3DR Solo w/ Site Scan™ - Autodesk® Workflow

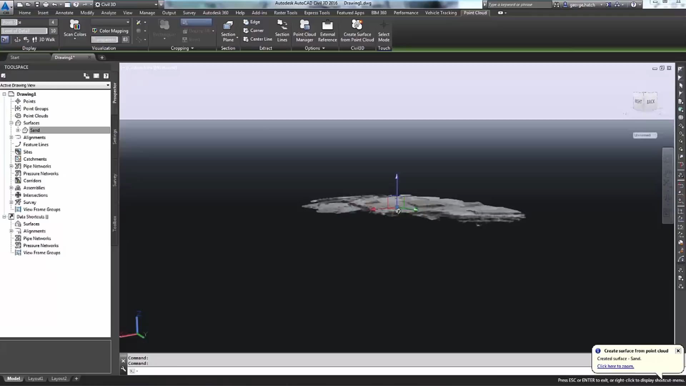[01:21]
For this specific site, we can use the data inside of Civil 3D to help calculate volumes of our stockpiles, create contour maps,
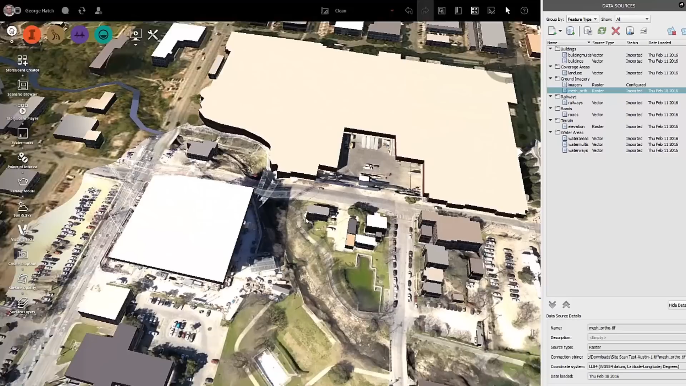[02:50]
You can now use that georeference data in any Autodesk application including Civil 3D, InfraWorks, and Revit.